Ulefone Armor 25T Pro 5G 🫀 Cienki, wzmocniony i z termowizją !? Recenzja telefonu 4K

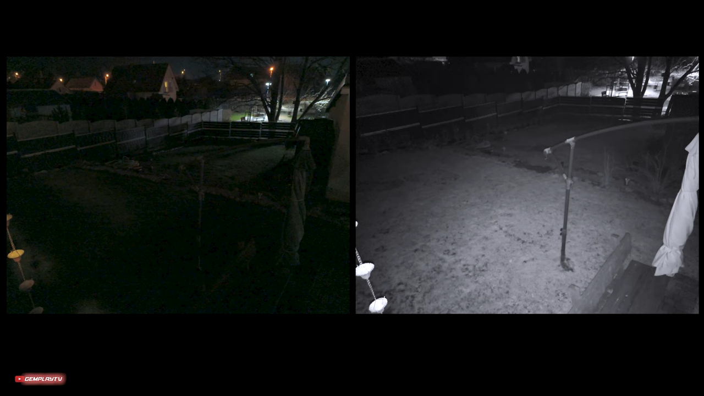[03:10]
Jakby tego było mało, mamy tutaj opcję robienia zdjęć czy filmów w kompletnej ciemności.
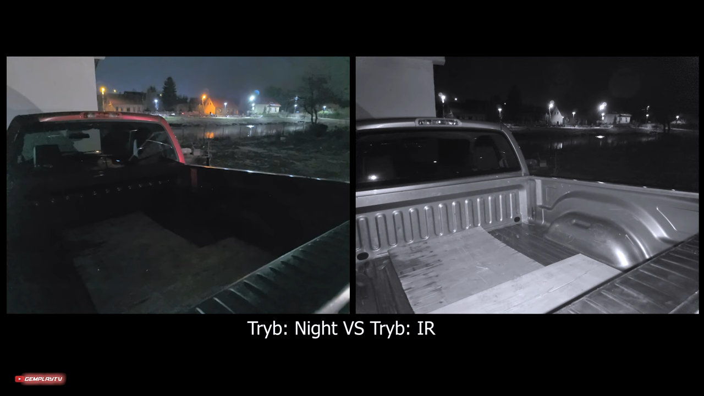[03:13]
Tu ten system Night Vision również działa dobrze.
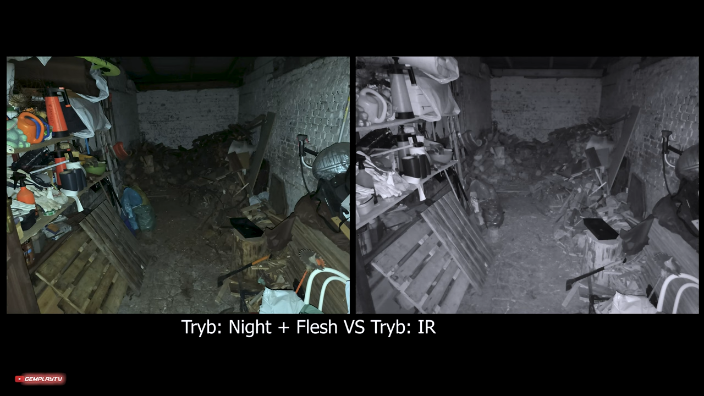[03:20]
Wy nie widząc nawet swojej ręki, to Armor 25T Pro dostrzeże absolutnie wszystko. Tu pomagają mu dwie schowane diody IR.
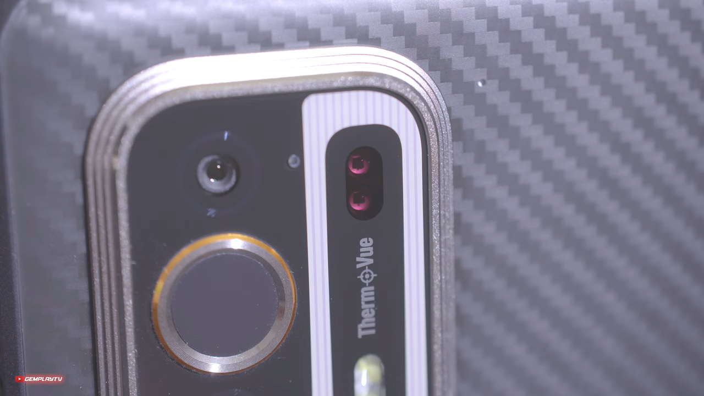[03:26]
No i w końcu dochodzimy do perełki, czyli 64-megapikselowa noktowizja od ThermoView.
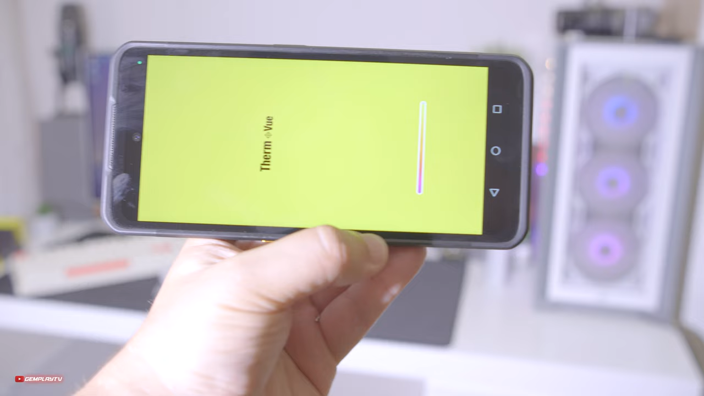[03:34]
Prozdzielczość 160x120, 25-hercowe odświeżanie,
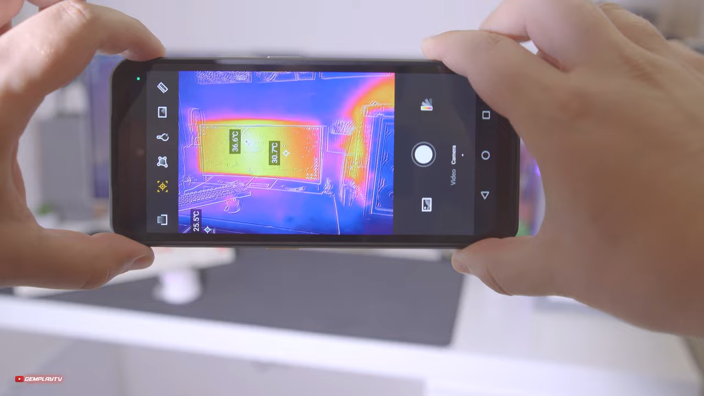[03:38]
zakres pomiaru aż do 1000 metrów, z możliwością zobaczenia temperatury od minus 20 do 550 stopni.
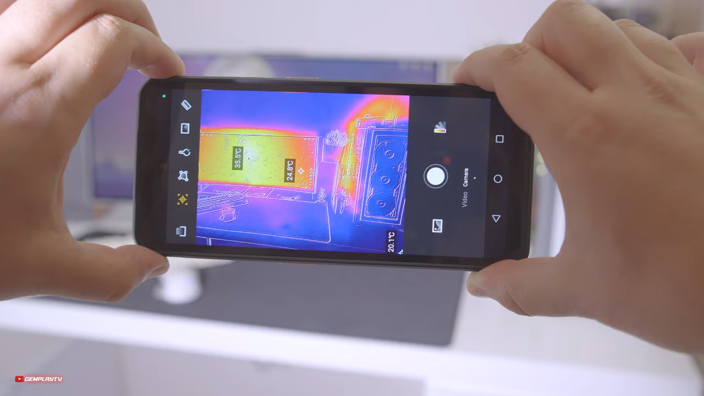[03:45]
Generalnie taka termowizja sama w sobie to koszt 800 zł,